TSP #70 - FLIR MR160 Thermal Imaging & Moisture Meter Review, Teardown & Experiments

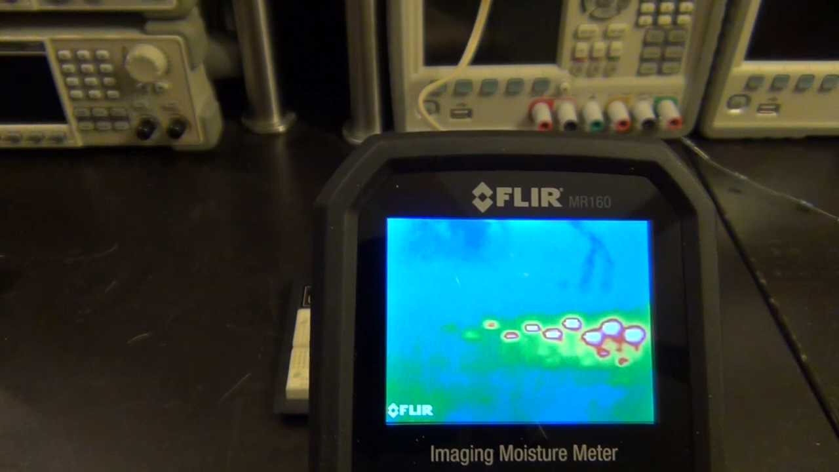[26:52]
And, now, there is so much heat there that it actually keeps the scale where it's supposed to be. And, I can smell the resistor.
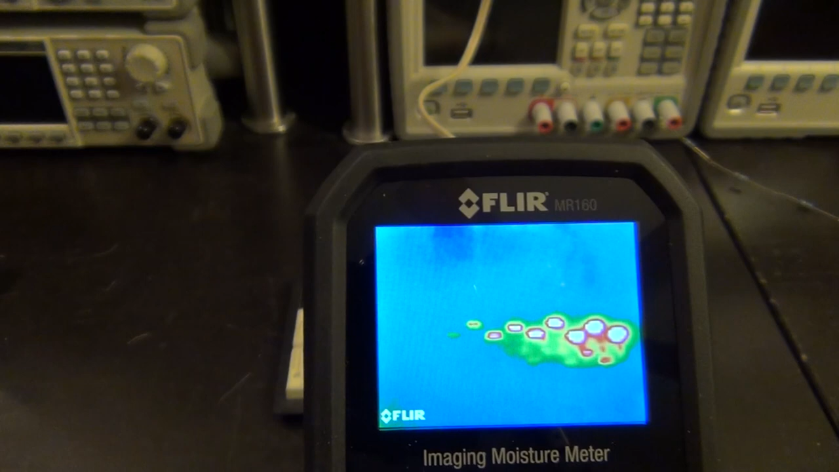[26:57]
So, this would be an indication, you know, of debugging electronics. And, this is what I was saying would be so good if this thing reported the temperature to you.
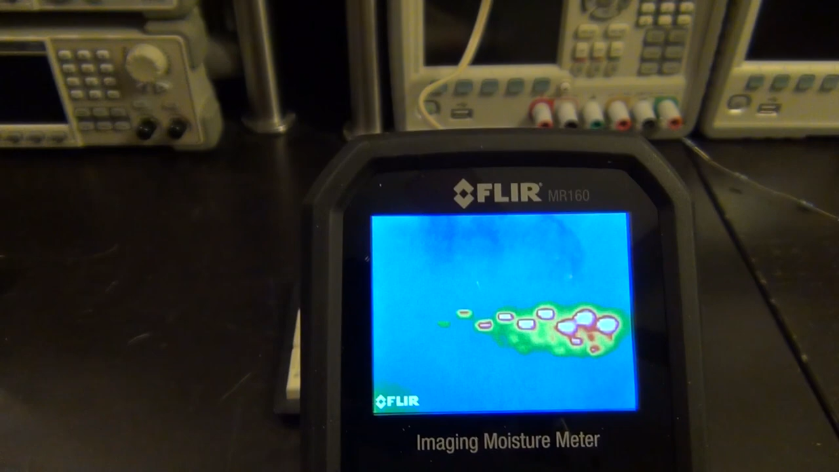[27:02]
Because, it obviously has that. There you go. I can see the resistor smoking away.
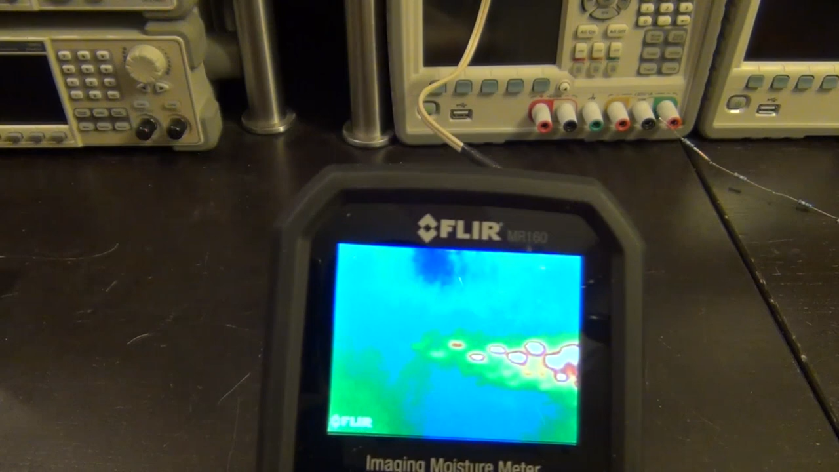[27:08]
So, there you go. And, it looks good. So, you should definitely be able to debug electronics with it.
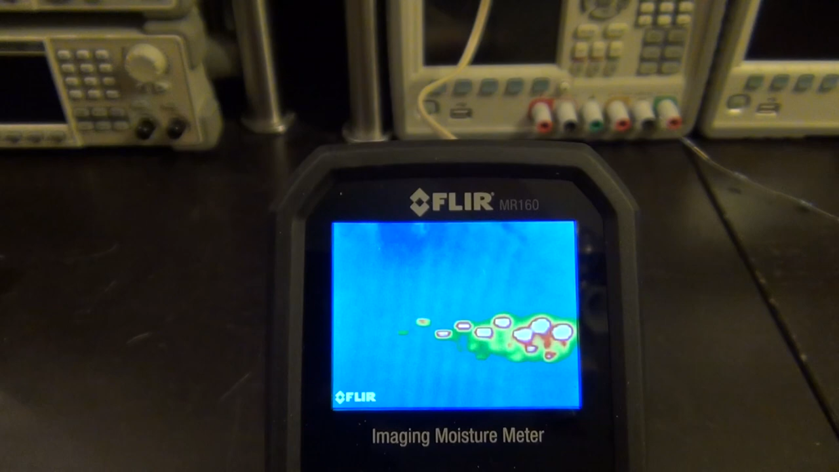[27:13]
And, I would love it if they were to add that one other functionality of actually seeing the temperature. Now, I'm going to turn this off before we start a fire over here. So, there it is. You know, I wanted to show you an overview of what you can do with it.